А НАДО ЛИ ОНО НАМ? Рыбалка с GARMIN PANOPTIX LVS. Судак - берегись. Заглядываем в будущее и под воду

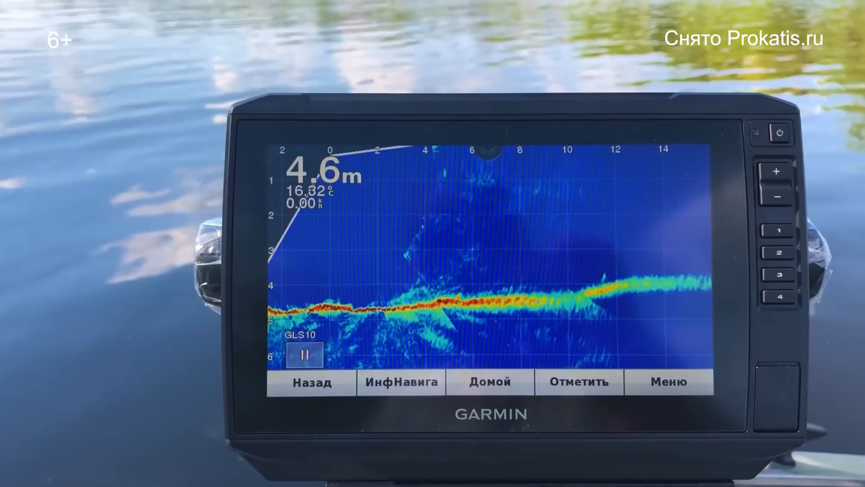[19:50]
On screen: depth 4.6 m
крутимся на одном месте для того чтобы не вращать датчик на трансы и смотрим вокруг себя что у нас находится на расстоянии например там тех самых 15 метров можно чуть-чуть добавить скорости скажем так мы вращаемся практически дать по центру относительно датчика то есть датчик у нас стоит в центре вот пошли рыбки мы тут видим у
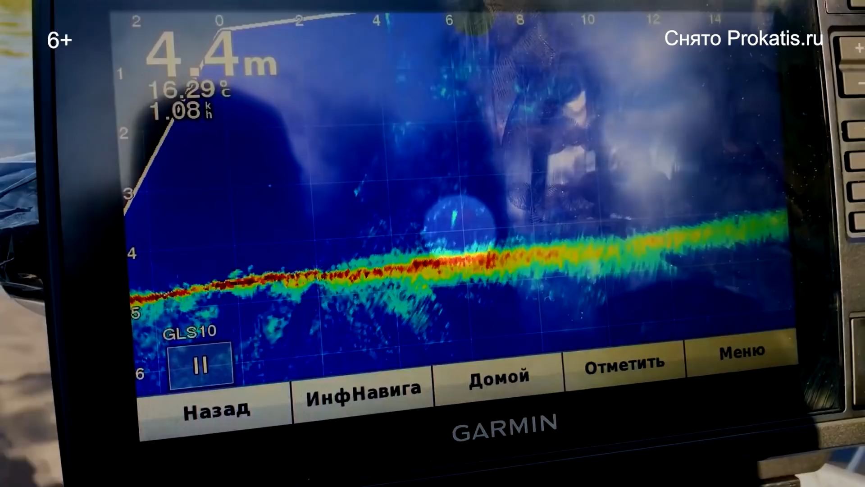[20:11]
On screen: depth 4.4 m, water 16.29°C
нас что-то такое в толще стоит солнце нам мешает немножко и вот пошло как раз нас берег где-то в 12-15 метров пошел подъем это на вид вперед то есть когда у нас паноптик смотрит вперед передним лучом
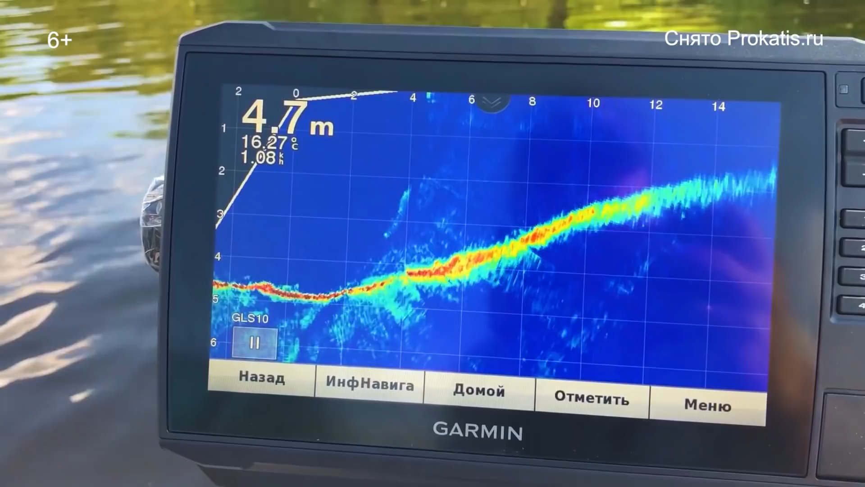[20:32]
On screen: depth 4.7 m, water 16.27°C
вот как раз на расстоянии там 14 15 метров мы видим подъем сейчас мы посмотрим попробуем найти как здесь отображать коряжка тут как раз видно сейчас у нас на дисплее коряга который мы выцепили и остановились на электромоторе как раз над корягой
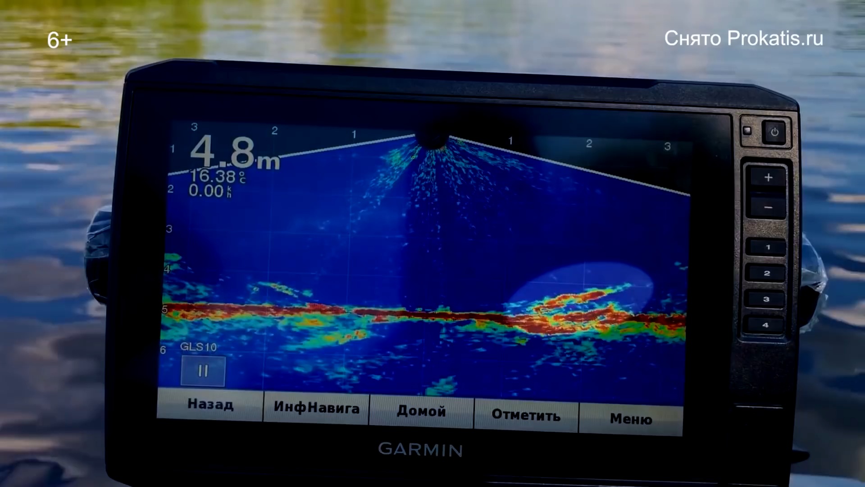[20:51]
On screen: depth 4.8 m
с левой стороны у нас небольшая коряжка видно плотным слоем ну и дальше тут уже рыбонька надо подавать приманку и
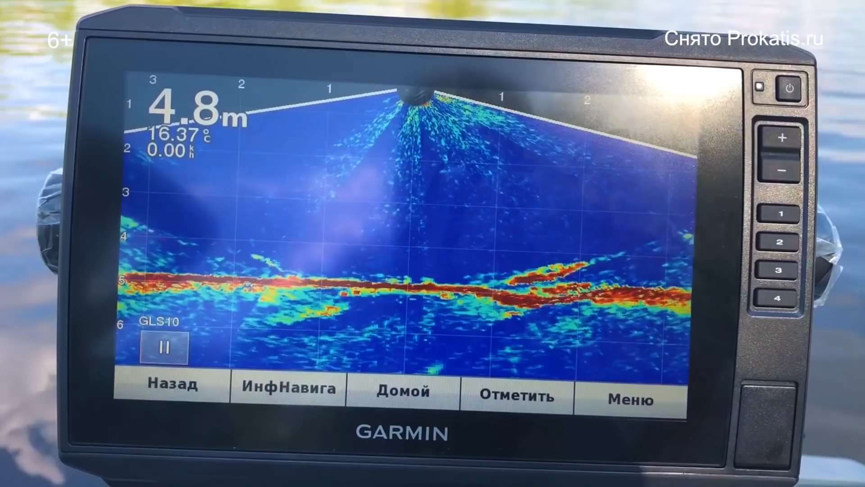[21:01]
On screen: depth 4.8 m, water 16.37°C
смотреть как она правильно будет играть рыбка над ней на нее будет реагировать вот так выглядит коряжка на датчике life scope хочется отметить следующее что изначально конечно непонятно но когда ты проведешь с этим прибором наверное час может быть полчасика
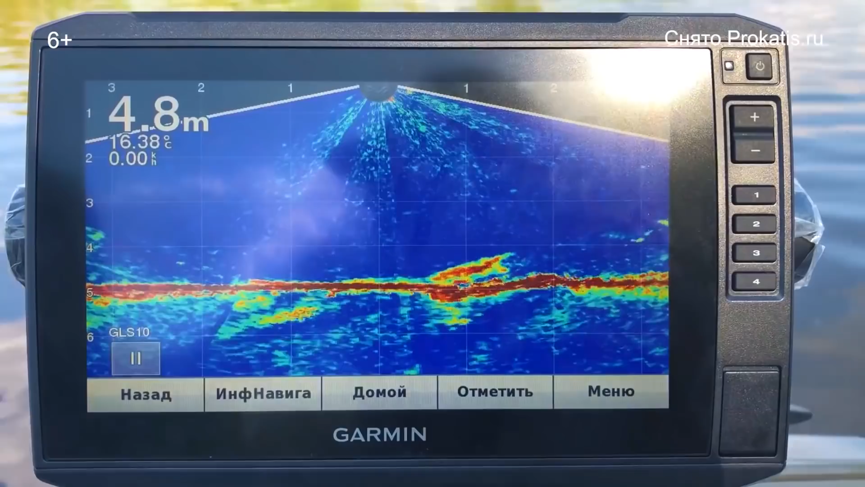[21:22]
On screen: depth 4.8 m, water 16.38°C
дата здесь все становится на свои места и разбираться начинаешь прямо мгновенно на самом деле очень крутая тема вот она приманка пошла
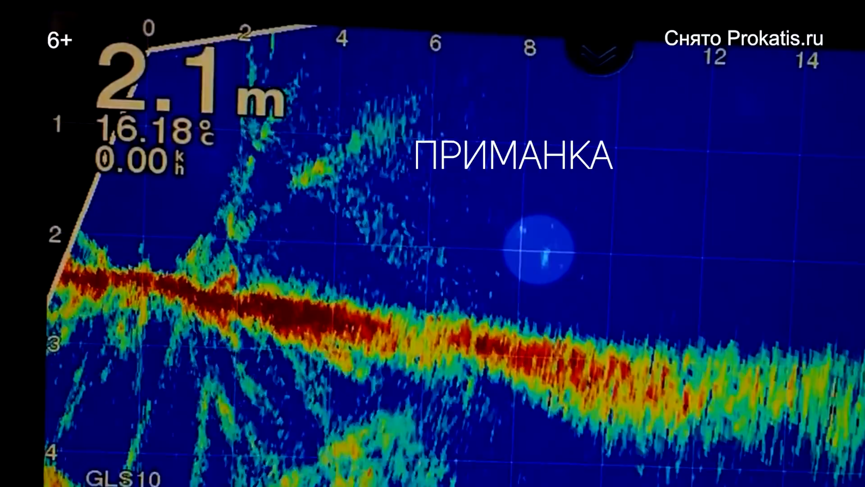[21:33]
On screen: depth 2.1 m, water 16.18°C, speed 0.00 km/h
наша мы видим как мы ведем на глубине там примерно два метра след от нее бах поклевка очень
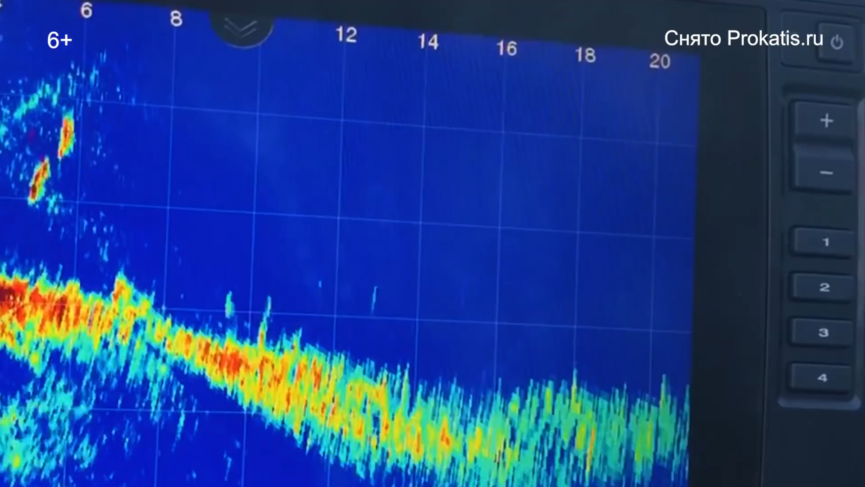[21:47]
напряженный момент самое главное что что движение
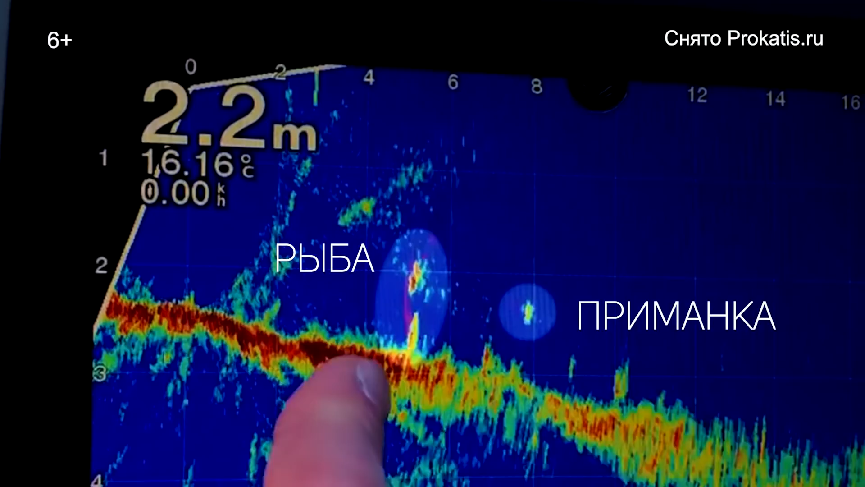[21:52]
On screen: depth 2.2 m, water 16.16°C, speed 0.00 km/h
рыбы то есть движение рыбы мы видим да и самое важное что мы в принципе можем нужно что блесну потеряли но можем ее впоследствии идентифицировать вот пошло подъем да она была видно как рыба шла за приманкой то
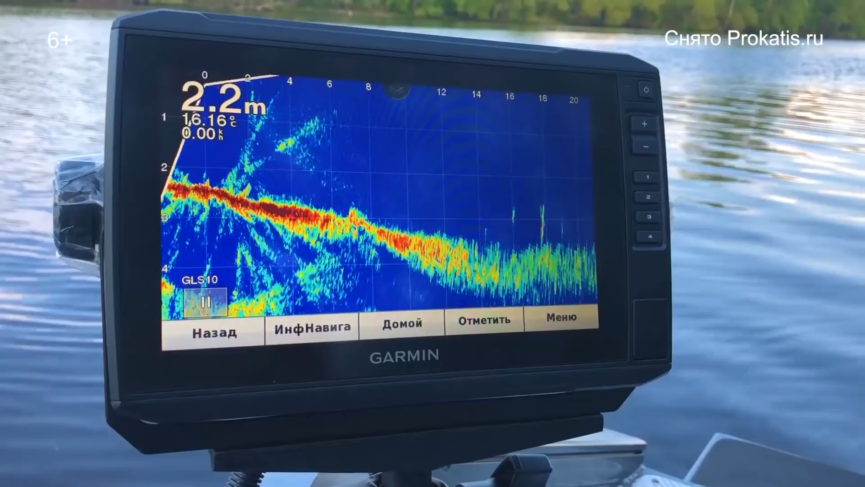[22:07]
On screen: depth 2.2 m, water 16.16°C
есть несмотря даже на нерест хотя рыба должна быть не особо активная приманка хорош да и ученок опять же опускаем нашу приманку на дно метров
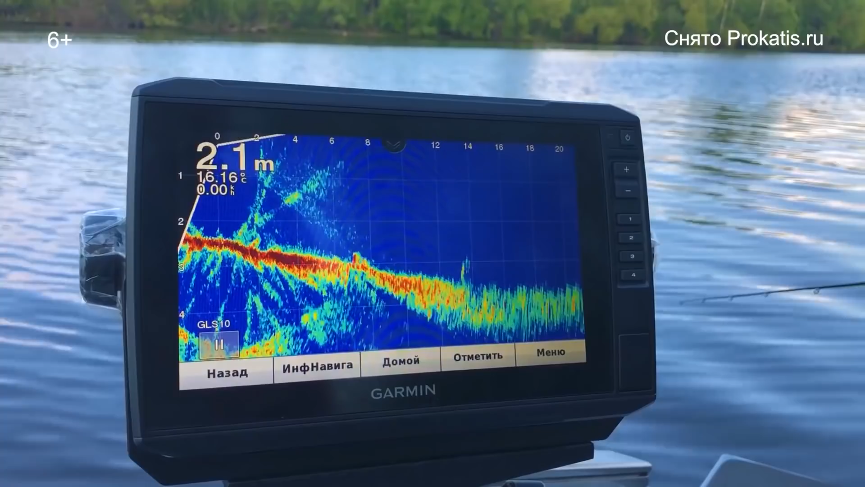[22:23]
On screen: depth 2.1 m, water 16.16°C
наверно 80 у нас и затем и пытаемся посмотреть это все с life scope а но сейчас мы переключились в режим вертикального сканирования точнее направление вниз вот но что хочется сказать до приманку колебло например видно но сантиметриков 5 это чинок 10 граммовый вот его видно отчетливо там на экране и здесь мы сейчас
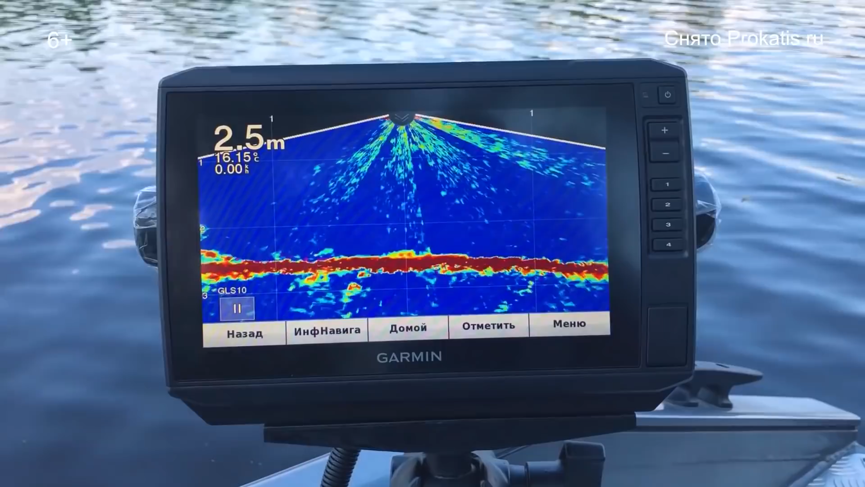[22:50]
On screen: depth 2.5 m
вот как раз наблюдаем то же самое движение под водой на глубине как раз два с копейками два с половиной метра вот она
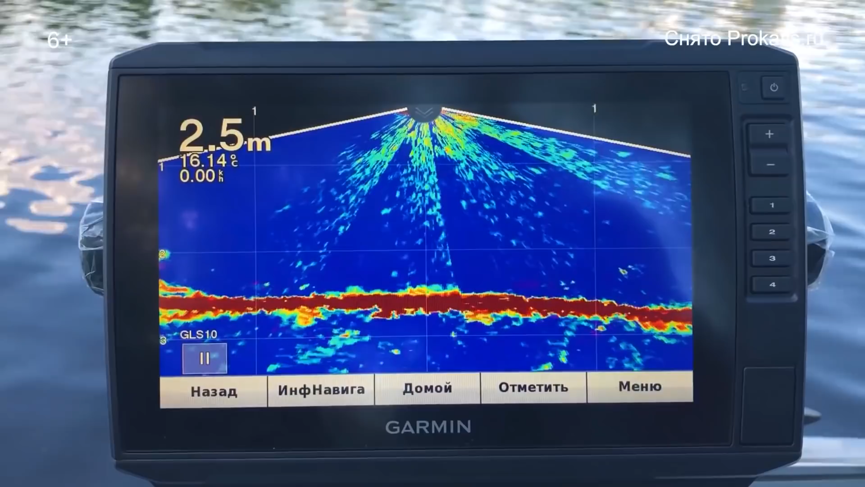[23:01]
On screen: depth 2.5 m, water 16.14°C
пошла рыбка вот она переходит отображается так сейчас мы опускаем нашу блесну вертикально вот ее видно как раз в лучах заката сейчас подведем поближе просто немножечко
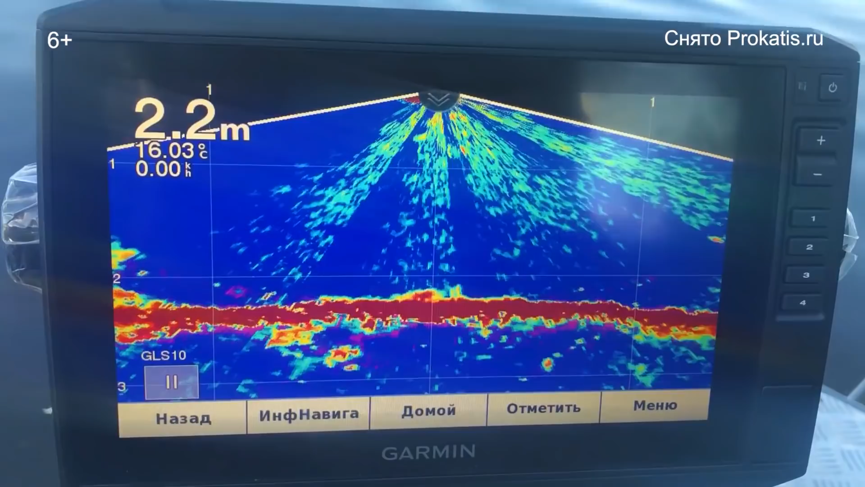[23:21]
On screen: depth 2.2 m, water 16.03°C
вот она у нас в правом
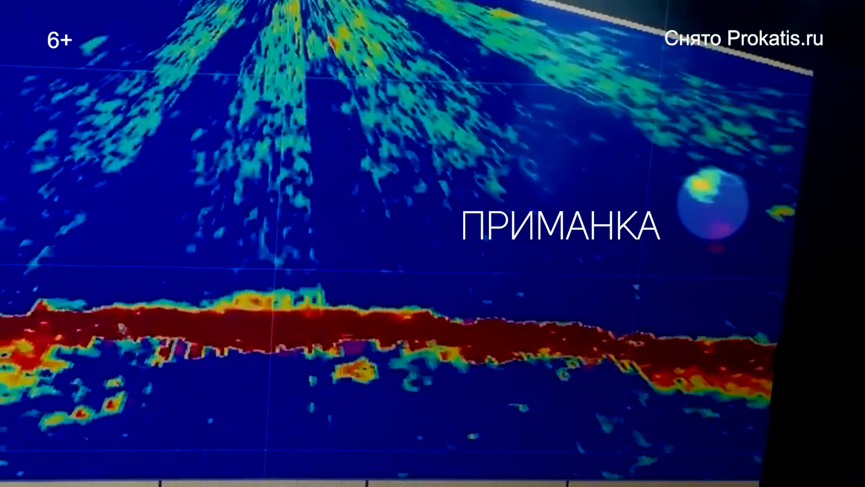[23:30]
вот мы сейчас поднимаем вверх вниз вот отчетливо видно просто нашу блесну как мы играем сейчас мы положим например там на дно хлоп положили на дно вот и можно поднять например там раз на метр подняли штуку очень удобно для вертикального блеснения